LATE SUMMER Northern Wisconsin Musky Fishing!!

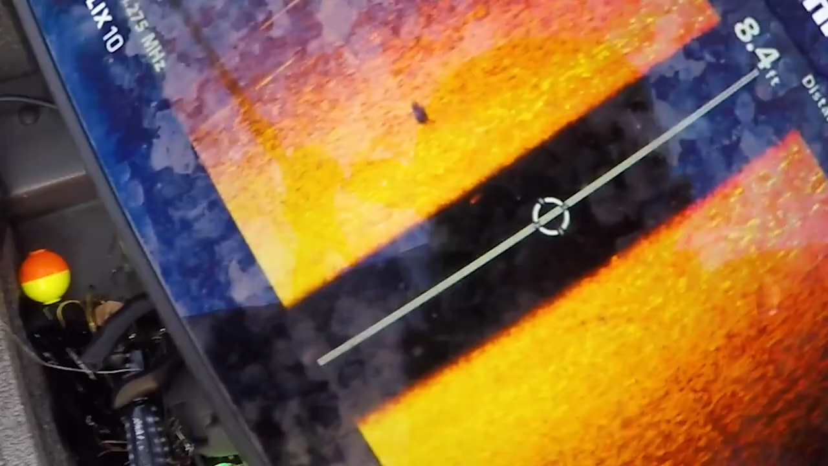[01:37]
Yeah. This blob? Its head is towards me.
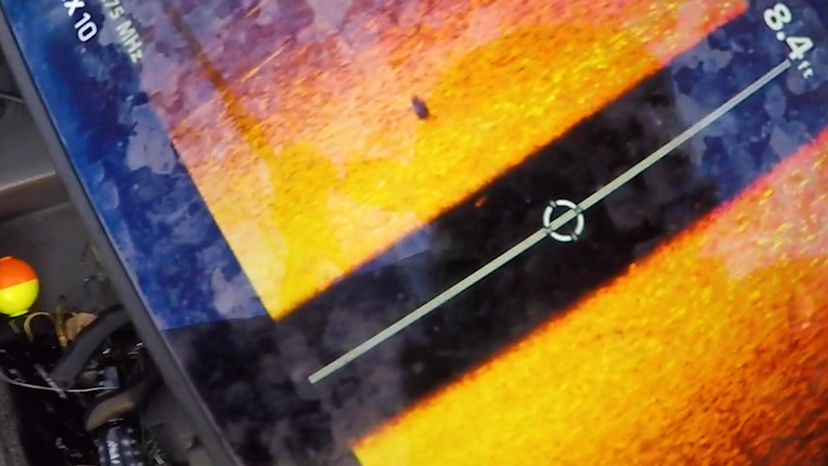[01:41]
Uh-huh. And you can see its tail back there. Oh, well, you saw the actual fish? I saw the actual fish. Oh.